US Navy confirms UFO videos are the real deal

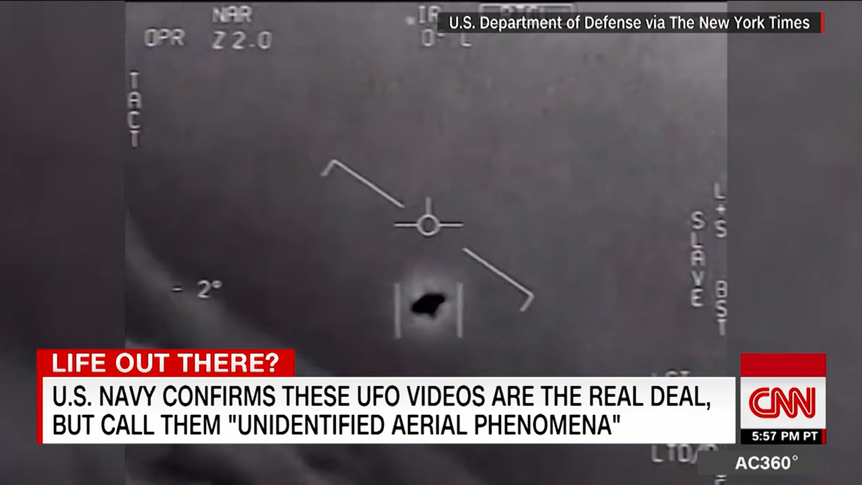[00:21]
It's rotating. Images of that rotating thing captured by U.S. Navy aircraft. Sensors locking in on the target. Commander David Fravor saw it firsthand during a training mission, describing it like a 40-foot long tic-tac maneuvering rapidly and changing direction. As we both looked out the right side of our airplane, we saw a disturbance in the water and a white object oblong pointing north.
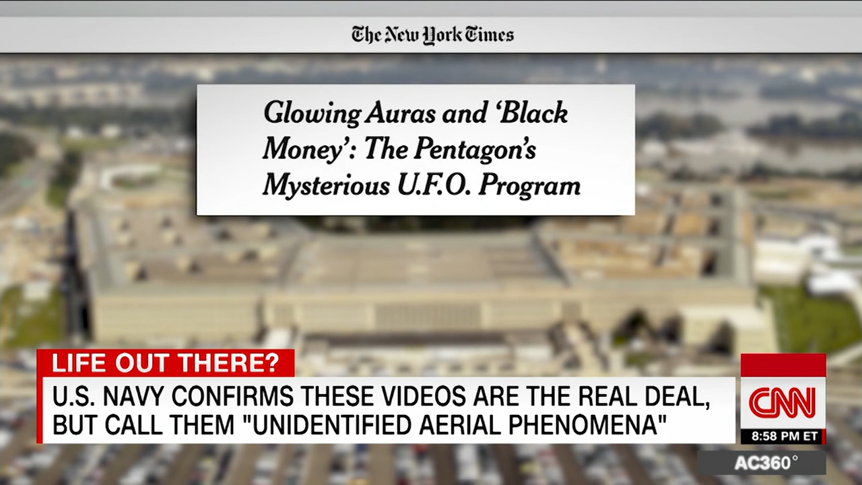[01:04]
There's a whole fleet of them. Look on the ASA. My gosh. They're all going against the wind. The wind's 120 miles from the west.
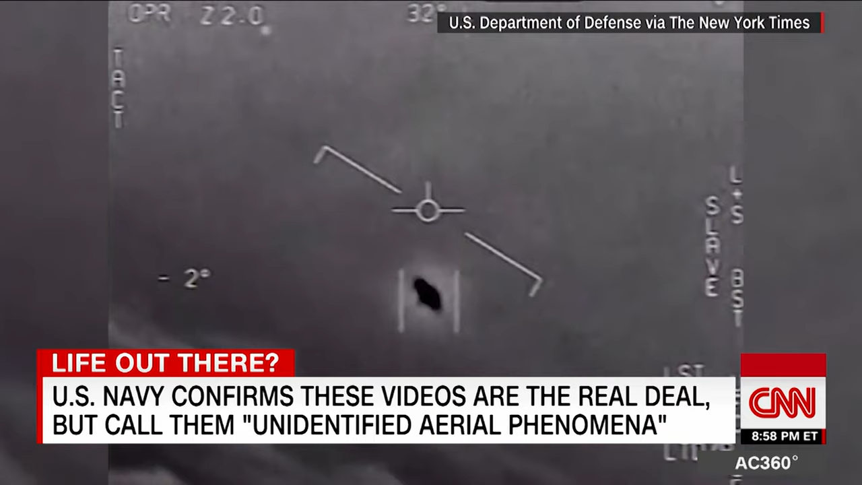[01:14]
Look at that thing, dude. This was extremely abrupt like a ping pong ball bouncing off a wall.
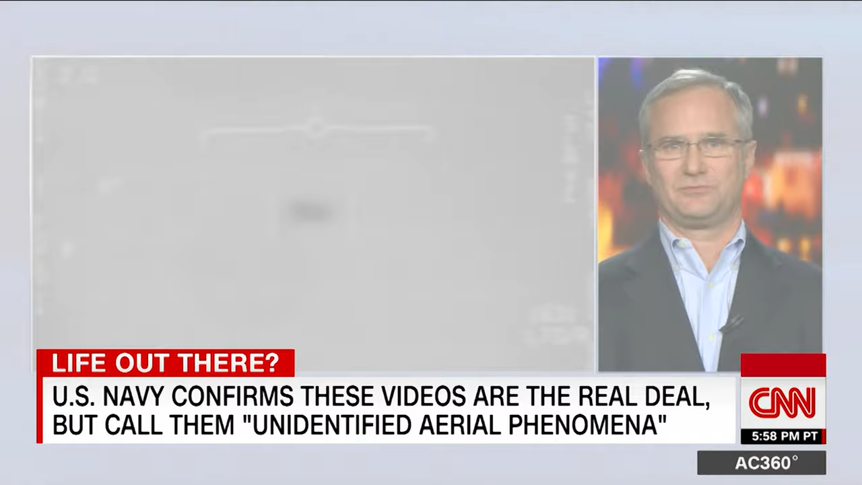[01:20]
The ability to hover over the water and then start a vertical climb from basically zero up towards about 12,000 feet and then accelerate in less than two seconds and disappear is something I had never seen in my life. The Navy says it still doesn't know what the objects are and officials aren't speculating.